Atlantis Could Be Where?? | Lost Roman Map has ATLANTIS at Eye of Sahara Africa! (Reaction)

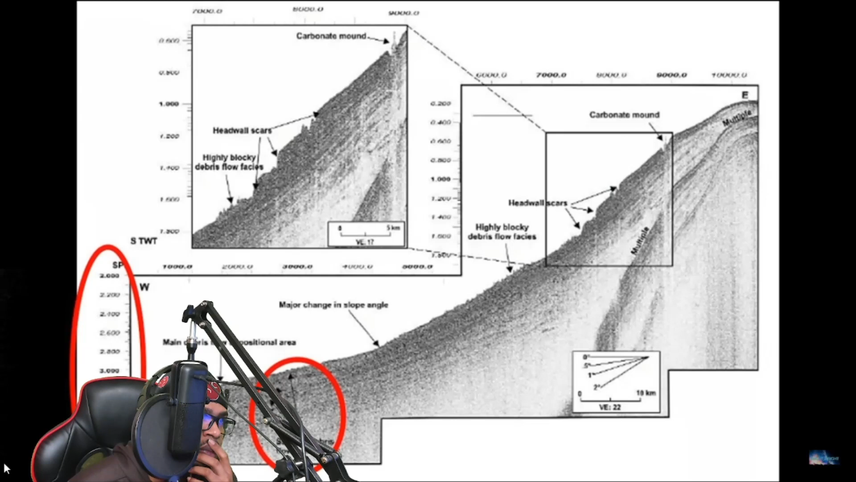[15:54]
is at least a couple thousand meters or more than a mile deep.
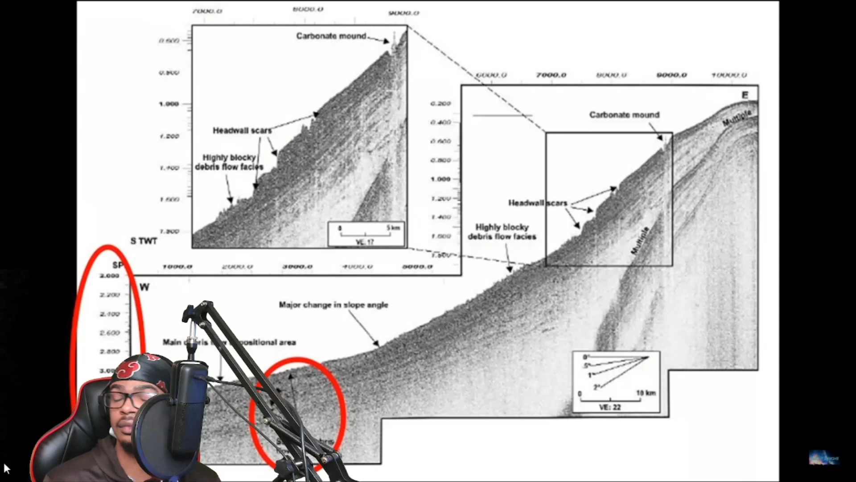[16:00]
This entire area needs to be scanned with LIDAR and even for examination.